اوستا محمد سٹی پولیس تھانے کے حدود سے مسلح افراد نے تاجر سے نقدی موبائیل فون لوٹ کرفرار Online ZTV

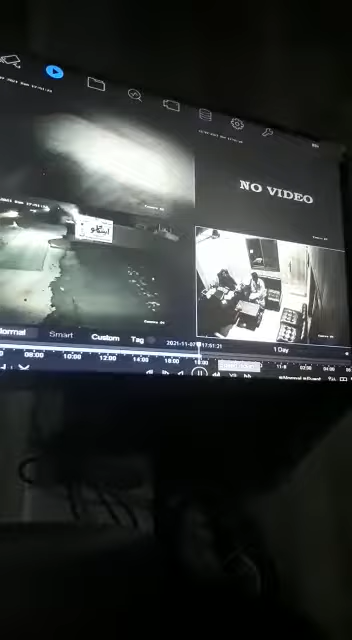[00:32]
ज़ूम करे बारो भी अचन था नजर अचे
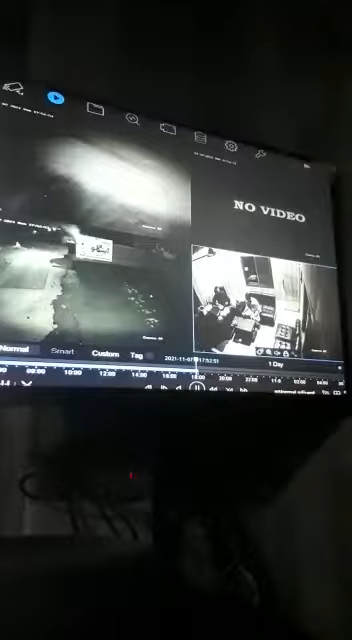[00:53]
बारो पंद अचन था हां पंद अचन शाम को लखो तो स्कूटर को लखो तो ने कोई देस दे स्टॉप ओ बारो ना हमने सब वो फिर समझ